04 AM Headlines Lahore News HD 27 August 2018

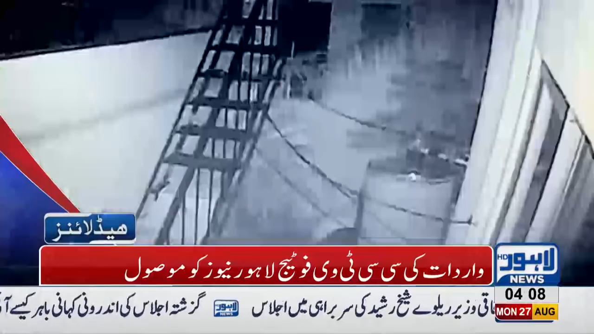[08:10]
گلشن راوی میں شہریوں نے چور پکڑ لیا خوب درگت بنانے کے بعد پولیس کے حوالے کیا